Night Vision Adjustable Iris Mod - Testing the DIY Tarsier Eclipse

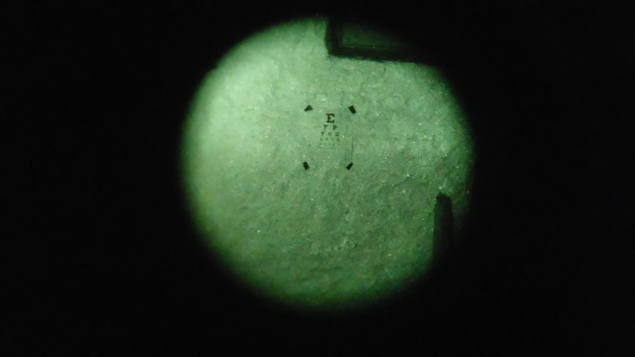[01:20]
We definitely lose some light transmission, but as we close it down and kind of find a sweet spot there and you can see the eye chart is readable and in focus. So if you don't want to adjust your focus in that shallow depth of field to read a sign that's a set distance away or something like that,
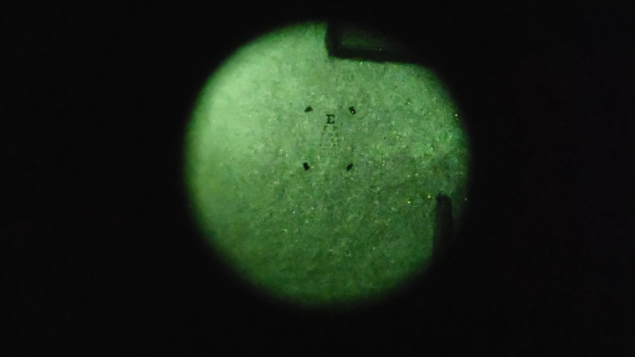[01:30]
you can just widen your depth
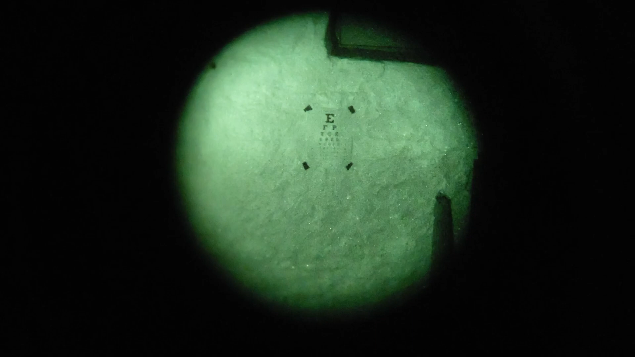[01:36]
of field by adjusting the iris.
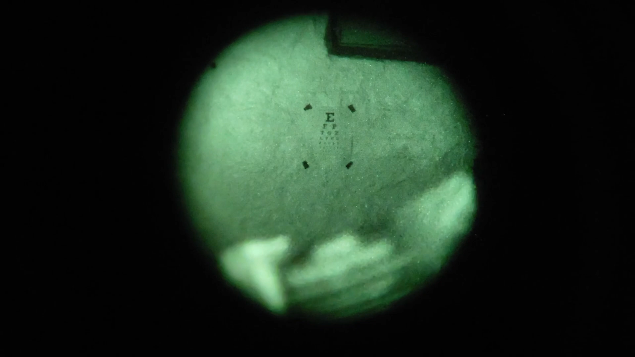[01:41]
It also works for if you want to read something far away and also see something that's up close.
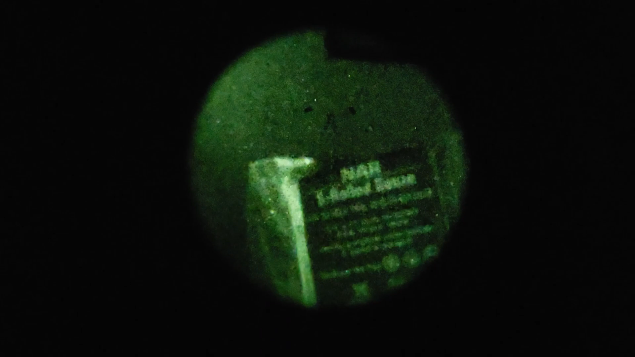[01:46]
So something up close is readable and something far away is readable.
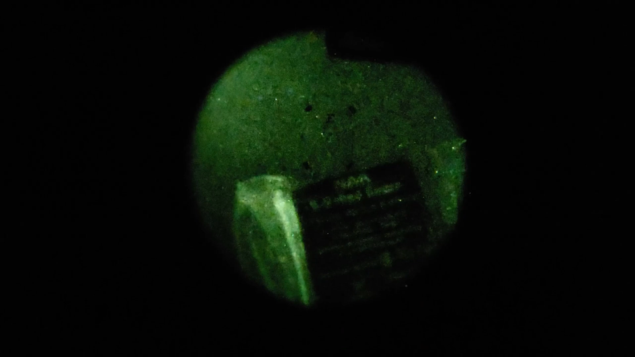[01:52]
Obviously in a case like this, you would want some sort of supplemental illumination, either a full moon or
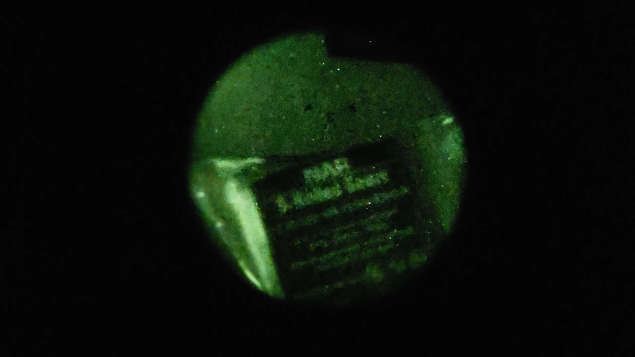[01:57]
some sort of IR task light or illuminator, something like that.
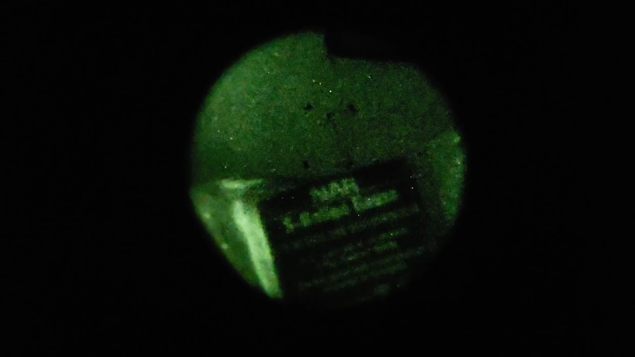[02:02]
But you can see we can read something very close and something far away. Both of those are pretty readable and
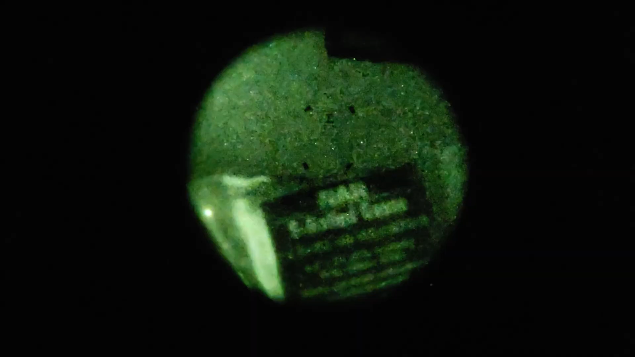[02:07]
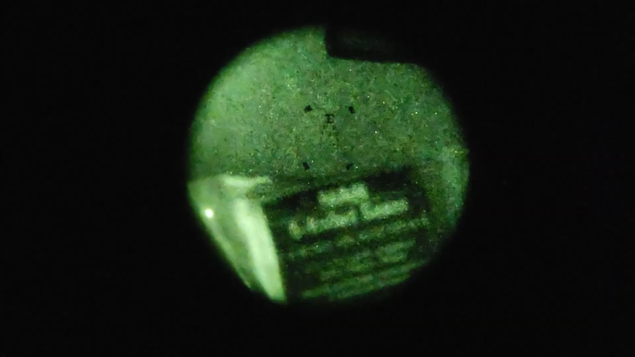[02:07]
then
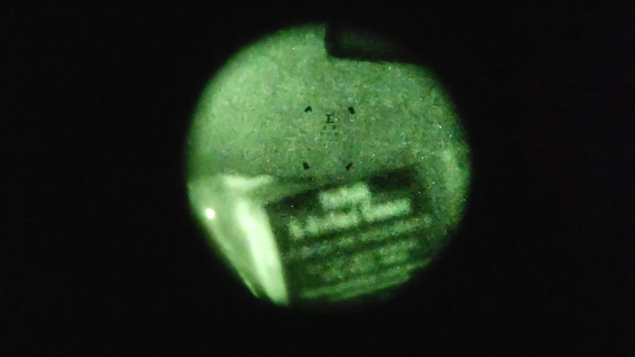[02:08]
we'll just go ahead and open it back up and return to our normal, very shallow depth of field.
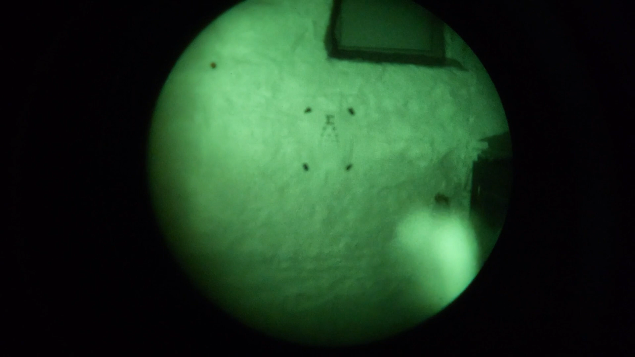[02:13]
Now in this demonstration, set the depth of field to the eye chart. So there's a very shallow depth of field at the eye chart. So you can see that something up close is very unreadable.
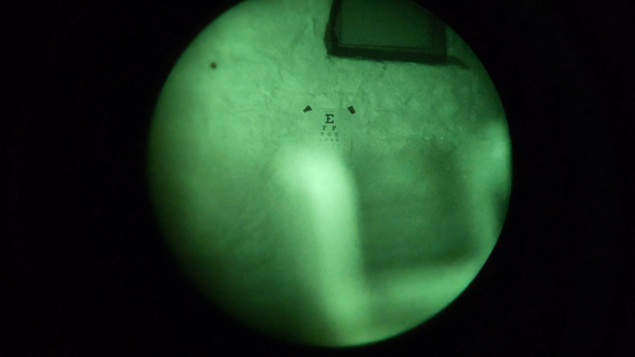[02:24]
We can then just like before close the aperture down
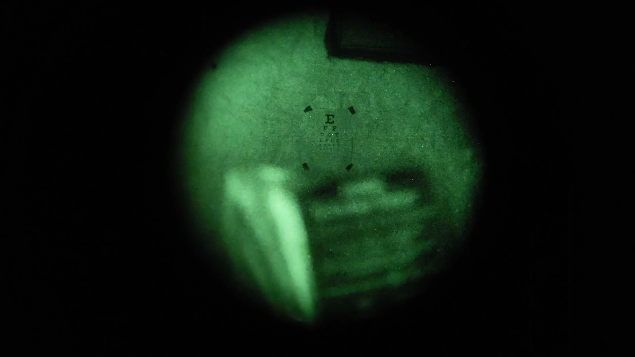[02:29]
so that both are readable.
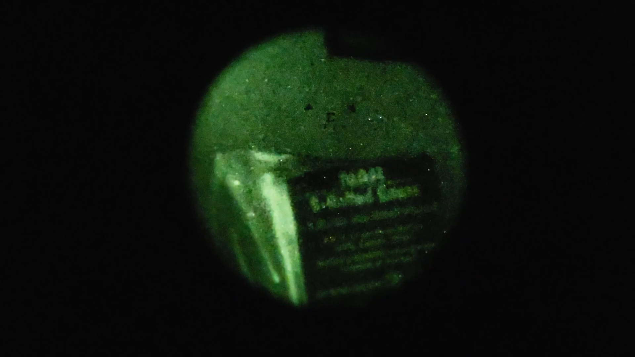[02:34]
Obviously you lose a lot of light transmission here, but both pieces of text at two different distances are readable
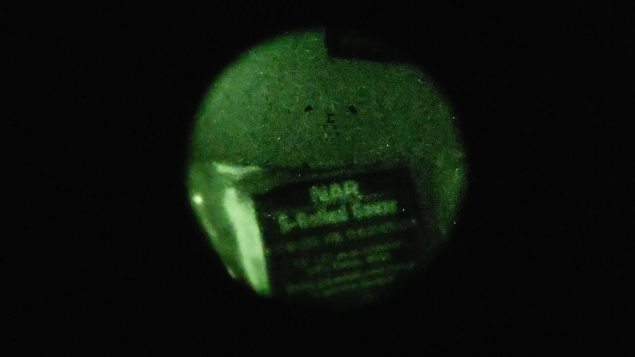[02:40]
because we have widened our depth of field so much by shrinking the aperture.
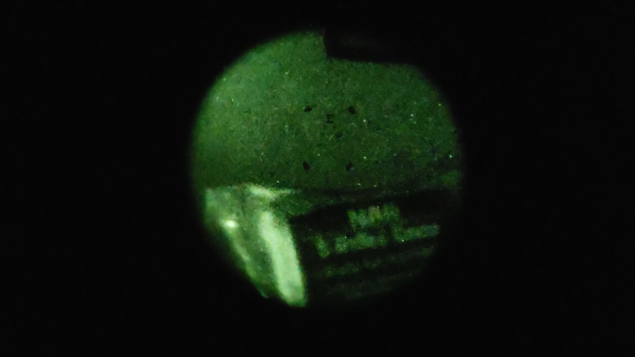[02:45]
This is also a good opportunity to show the differences in the LLI filters.
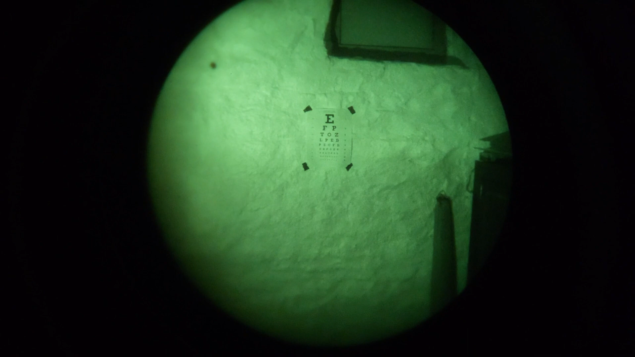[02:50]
This is an Elbit XLS Gen3 green phosphor tube. This is with the LLI filter on and this is with the LLI filter off. This is just the normal tube as you would see it without a filter. We'll just repeat the same demonstration with closing. So we'll set the focus back to infinite. So we're at infinite focus
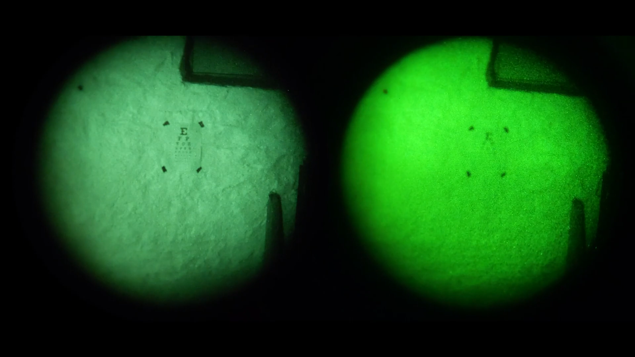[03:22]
and we'll shrink down the aperture by closing the iris.
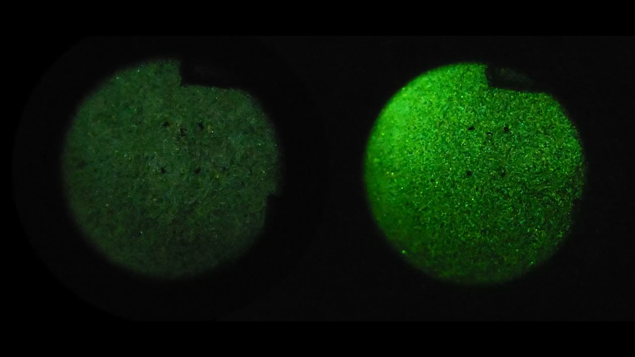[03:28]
And as you can see, without the LLI filter with this all the way closed,
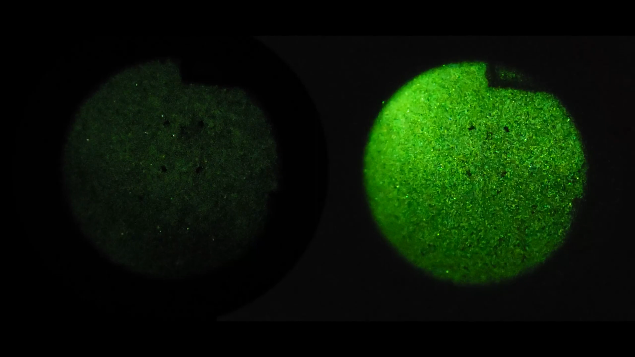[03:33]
you get a lot more light transmission because that purple filter is blocking out a lot of the green light to give you that white phosphor look.
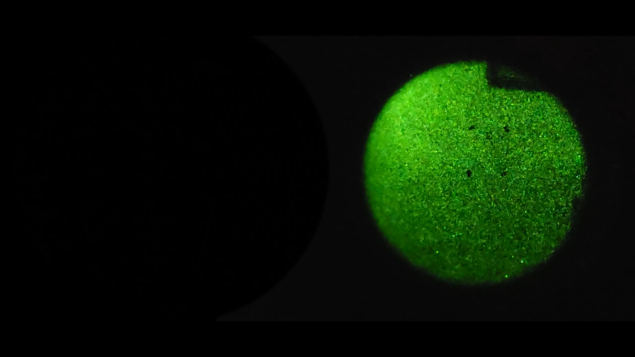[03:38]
You're missing out on a lot of light hitting your eye.
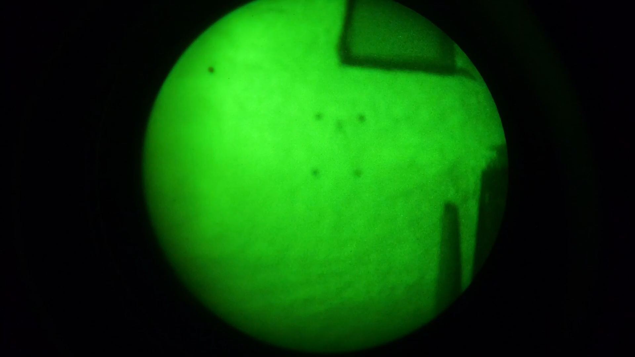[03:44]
And so we stayed at infinite focus the whole time,
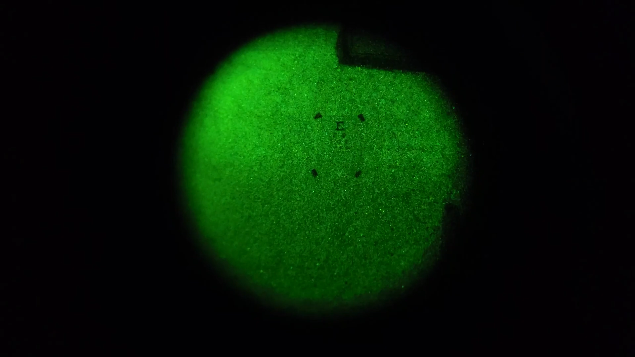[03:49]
but just by shrinking that aperture, that eye chart is now completely readable. Even though our FOV has shrunk significantly and our light transmission has also decreased significantly,
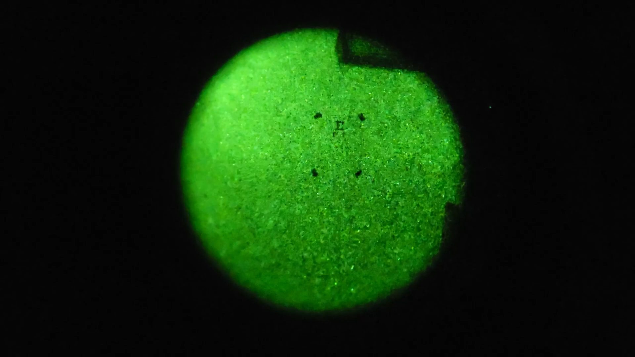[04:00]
in a pinch you can easily read that eye chart and then return back to infinite focus without having to actually adjust the focus of your PVS-14.